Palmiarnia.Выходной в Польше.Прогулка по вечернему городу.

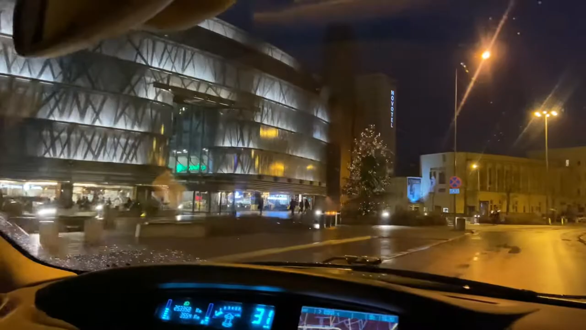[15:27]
Один из самых больших, красивых торговых центров в Европе.
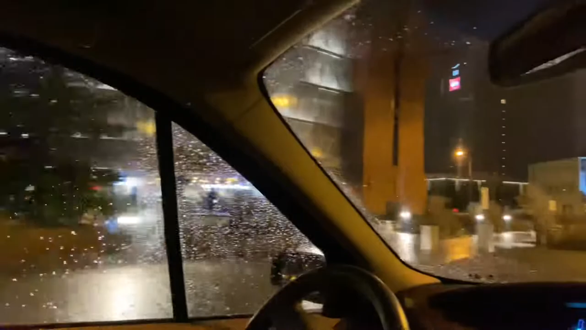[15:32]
Это там, где здание бывшая пивоварня. Мы его снимали уже внутри. Ходили, гуляли. Там очень так атмосферно. Вот это здание. Такое длинное тянется.